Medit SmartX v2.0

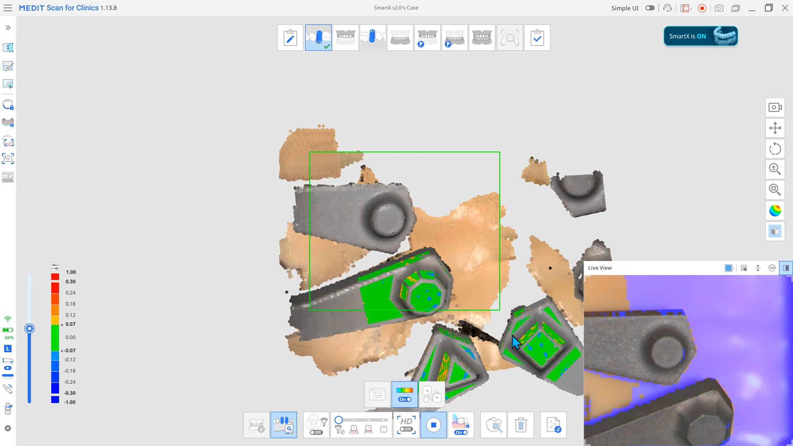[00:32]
As scanning progresses, the program automatically aligns the library in real-time.
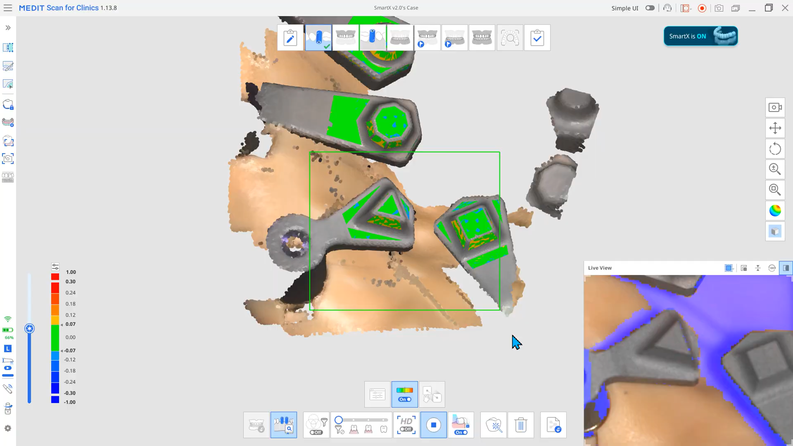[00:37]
The color map shows the deviation between aligned data,
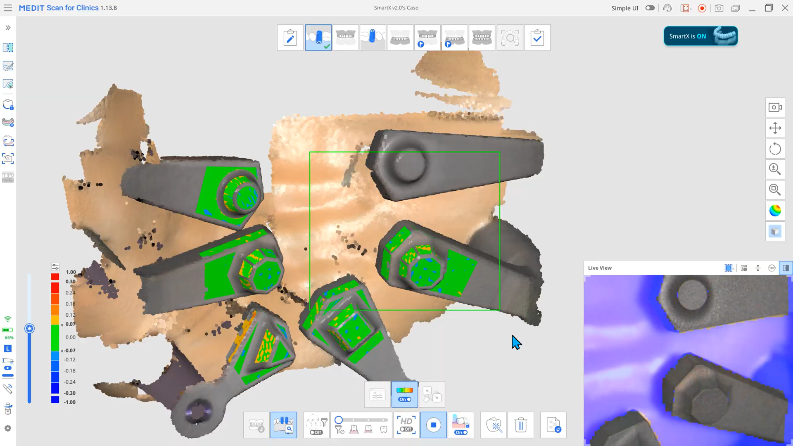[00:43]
so you can immediately verify the alignment. After scan body alignment, click the button to add an anchor cap library.
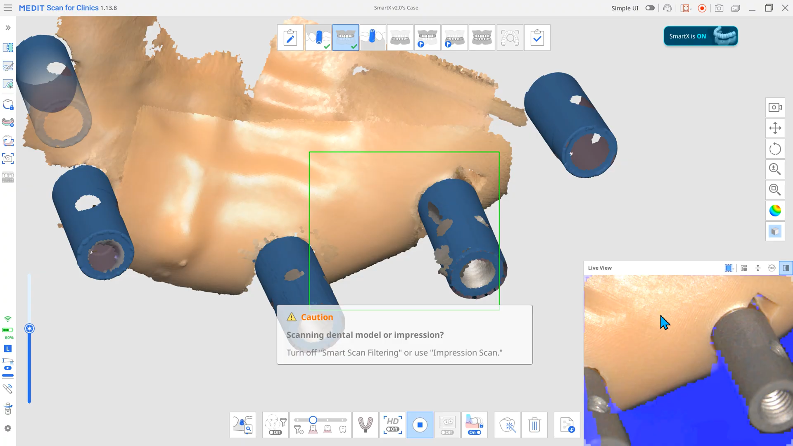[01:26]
For more reliable scanning, start from the gingiva area recorded in the previous stage.